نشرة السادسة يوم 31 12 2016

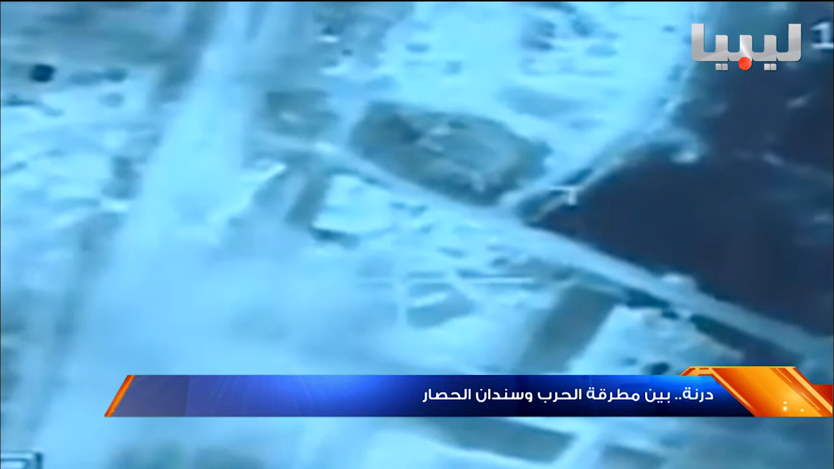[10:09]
استهدفت المدخل الغربي لدرنى وفي الثالث والعشرين من شهر إبريل